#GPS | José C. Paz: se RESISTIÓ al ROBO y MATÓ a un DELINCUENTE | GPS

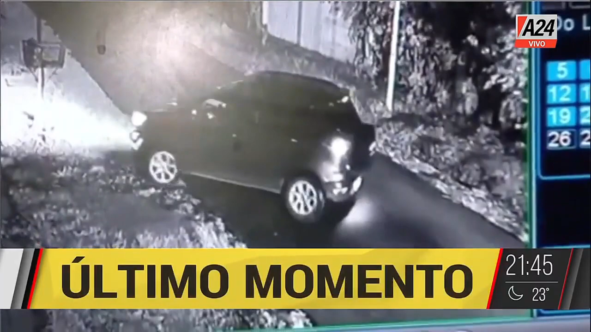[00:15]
Mirá el video, está estacionando, Juan le vamos a poner, Juan está estacionando su vehículo, trabajador, jubilado ya.
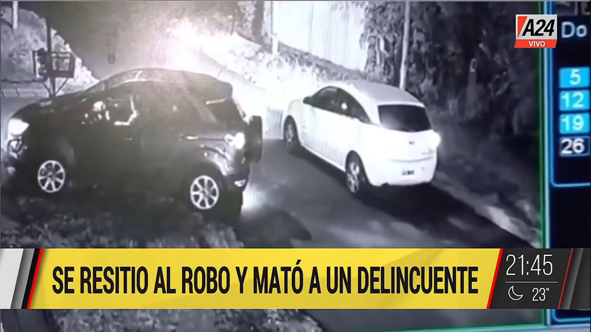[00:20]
La típica, lo encierran de atrás. Retirado del ejército, pero baja ya con la pistola sabiendo que lo venían a robar estos delincuentes. ¿Cómo termina esto? Un delincuente abatido, quedó al costado de lo que es la camioneta, lo que le iban a robar.